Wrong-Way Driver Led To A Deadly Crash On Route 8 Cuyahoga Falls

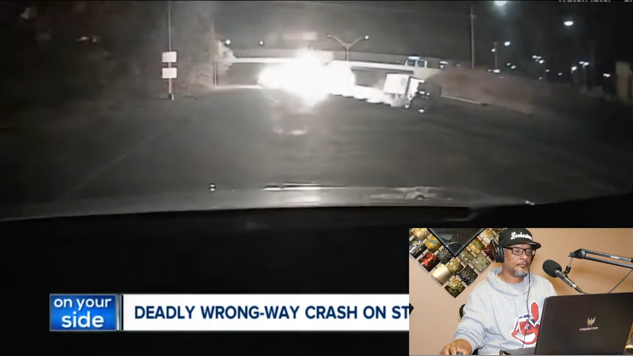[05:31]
what the oh my a car apparently going the wrong way slams into a group of cars and a semi truck igniting a huge blast well it was just so fast these it's not like that you've seen lights coming from a distance at you it was just like bam up on you that's jason petrkovich he and some family and friends were driving southbound on route 8 under the bagley road overpassing cuyahoga falls when he says that